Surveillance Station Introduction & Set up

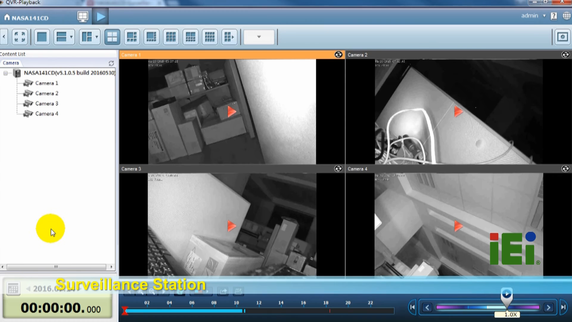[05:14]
And you can choose which day you want to check from here.